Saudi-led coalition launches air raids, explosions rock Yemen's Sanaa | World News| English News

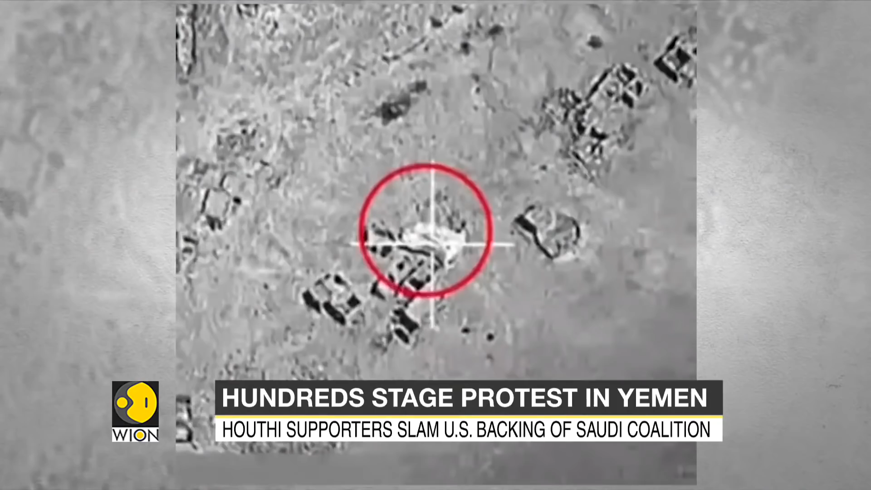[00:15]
According to reports, violent explosions have rocked the northern neighborhoods of the city following the coalition raid. The airstrikes have reportedly targeted two military sites.